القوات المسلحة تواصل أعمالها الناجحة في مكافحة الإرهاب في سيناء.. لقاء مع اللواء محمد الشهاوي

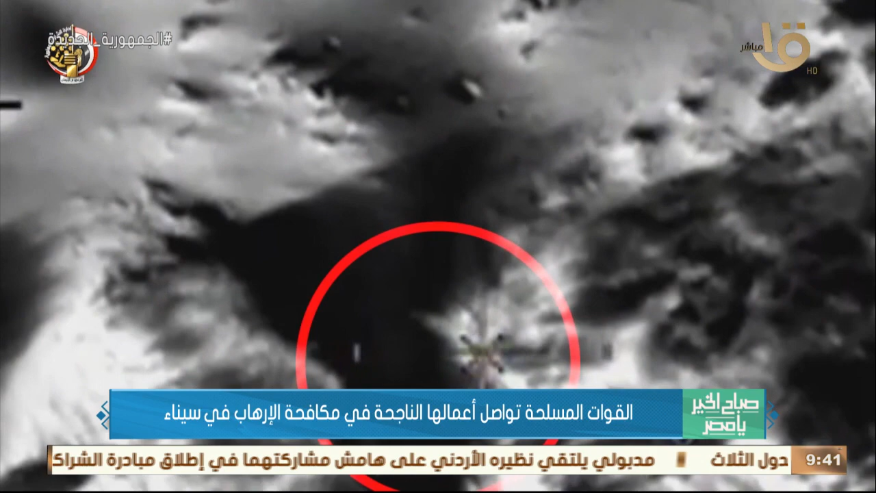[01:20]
طريق يعني الأجهزة الحديثة من أجهزة الرصد والملاحظة والاستطلاع من خلال الطائرات